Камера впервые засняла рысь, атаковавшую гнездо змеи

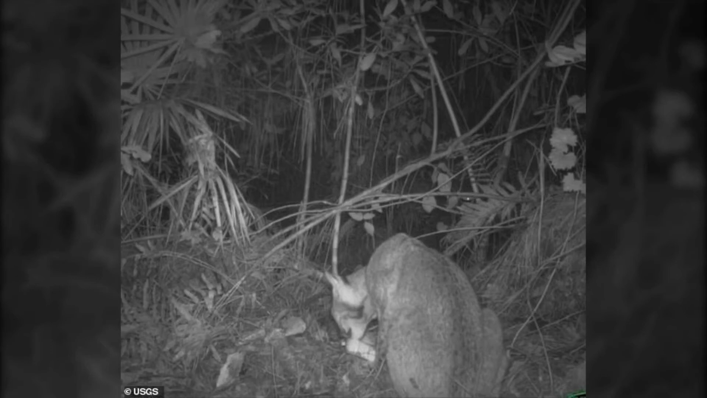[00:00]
В заповеднике дикой природы во Флориде наблюдали редкое явление. Рысь разрушила гнездо бирманского питона, а затем принялась с ним сражаться. Это произошло на территории заказника Big Cypress.
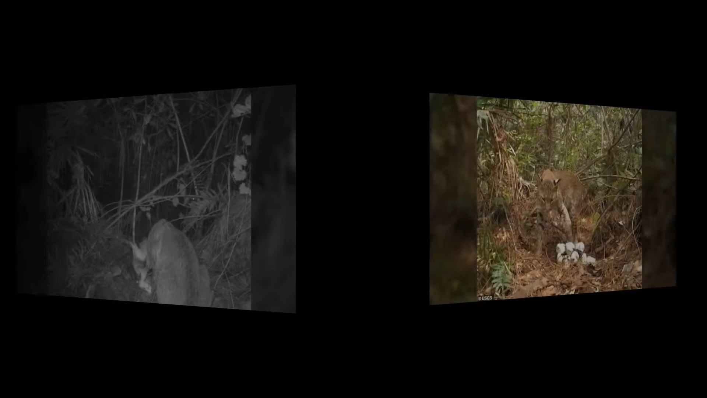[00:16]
На территории заповедника дикой природы Big Cypress во Флориде скрытая камера засняла крайне необычное явление.